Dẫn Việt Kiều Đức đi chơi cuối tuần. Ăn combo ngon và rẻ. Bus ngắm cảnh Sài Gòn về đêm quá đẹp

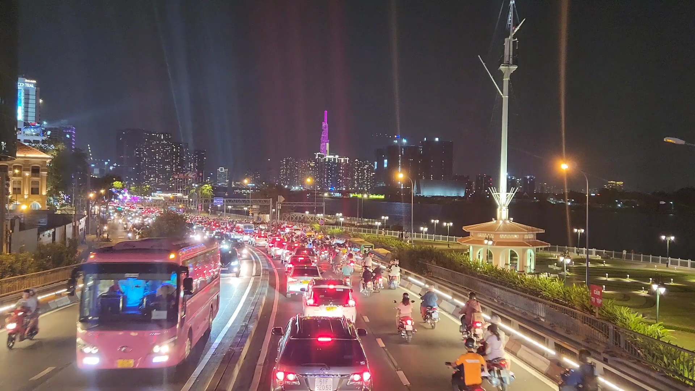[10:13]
gần đây là được treo đèn LED rất là đẹp, tí nữa đi ngang nước sẽ lia mái quay cho mọi người xem nha, với cái đồng ánh sáng lung linh về đêm luôn.
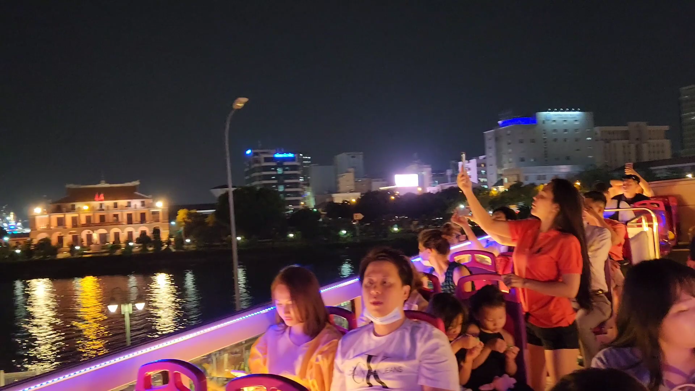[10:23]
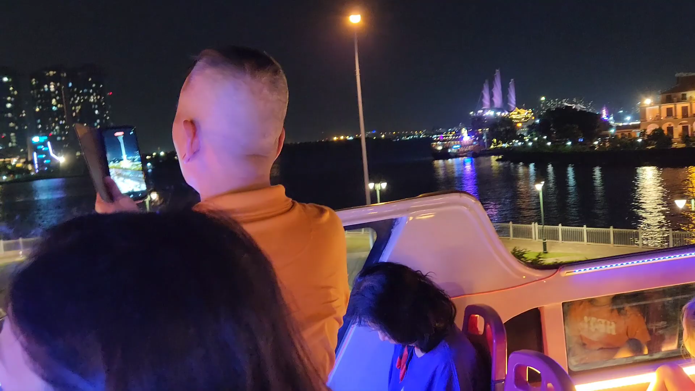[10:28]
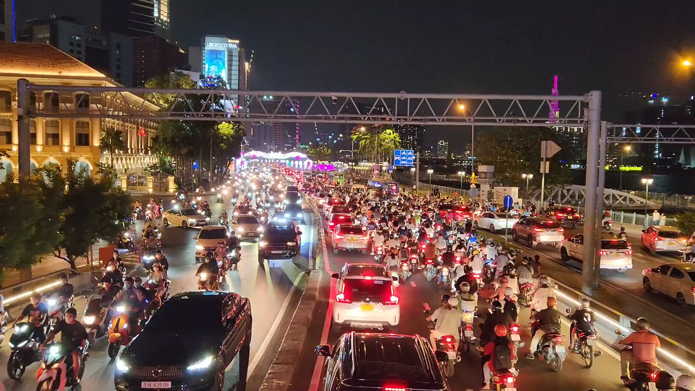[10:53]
Quá trời đông xe luôn, xe 4 bánh, xe 2 bánh, nghẹt luôn nè. Bây giờ thì chắc là ngày cuối tuần nè, buổi tối là mọi người kéo nhau ra công viên ánh sáng ở bến Bạch Đằng á. Cái nghĩ là như vậy, tại vì không có đông lắm, đã gần hết giờ cao điểm của ngày làm việc bình thường rồi mà hôm nay cuối tuần nữa, nhưng mà xe thì đông quá trời.
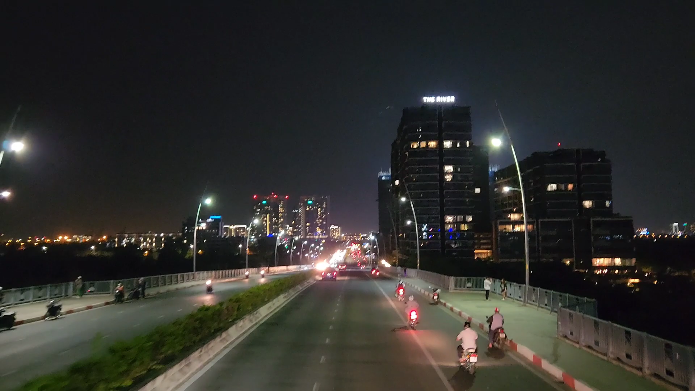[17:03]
trung tâm thành phố dạ đèn về đêm rất là tuyệt vời nè. Sau đó thì xe sẽ chạy vòng bên quận 2 này lên cây cầu Thủ Thiêm 2,
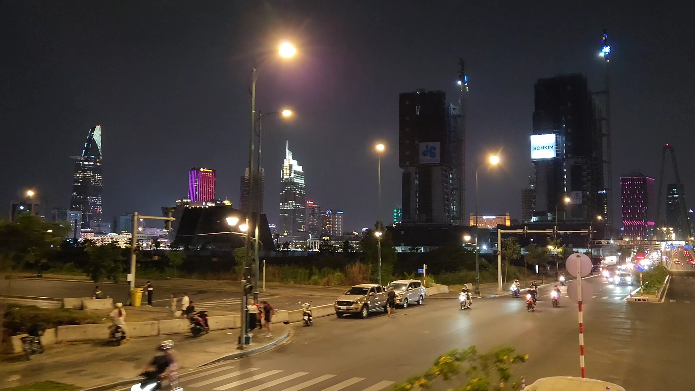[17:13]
nó liền giữa bên Thủ Thiêm với lại quận Nhất. Chỗ này hồi trước là Nick có review một video clip mà Nick đi trên cái xe buýt bụi trần này vào dịp trước Tết đó mọi người. Lúc đó thì có nhiều cái sự kiện diễn ra những ngày trước Tết, như là công viên chỗ chợ hoa hay là đường hoa Nguyễn Huệ vân vân, nhìn nó đẹp lắm.
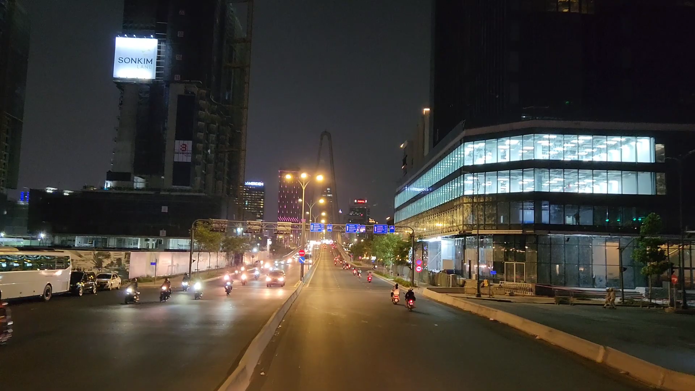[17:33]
Nhưng mà ngày thường đi nhìn thành phố cũng lung linh quá đẹp luôn nè. Bây giờ hướng này là đi ngang qua những cái tòa nhà mới tại bên quận 2 hay là thành phố Thủ Đức bây giờ. Sau đó sẽ lên cầu Thủ Thiêm 2. Chỗ này là buổi tối các bạn trẻ hay dừng xe hai bánh ra đó đó, ngắm cảnh hai bên trung tâm Sài Gòn rất là đẹp luôn. Dưới là sông Sài Gòn mát, gió lồng lộng mát, rất là thích.
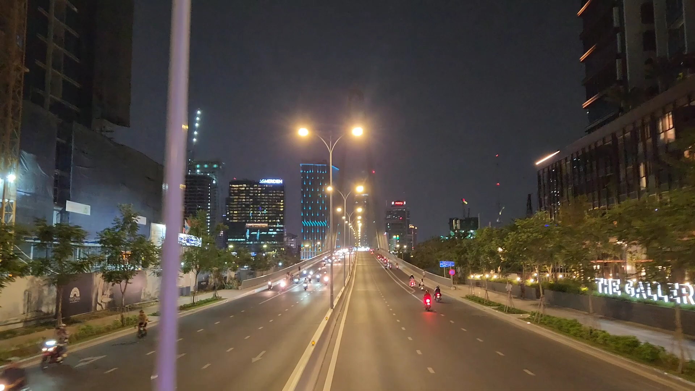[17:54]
Mà cầu này á, có một nét đẹp nữa là kiến trúc kiểu cầu dây văng á, nên nhìn nó rất là hay. Bây giờ lên cầu đây nè. Wow.